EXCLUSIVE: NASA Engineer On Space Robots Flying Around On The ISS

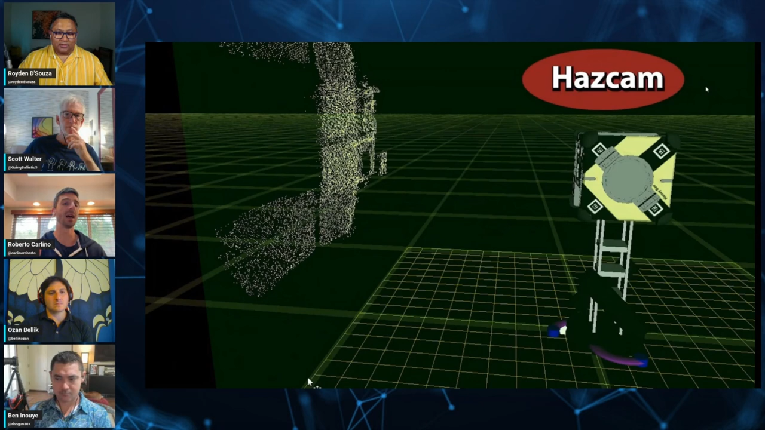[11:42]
And so that provides basically the localization for the robot. And then to navigate, to actually move around in the ISS, we use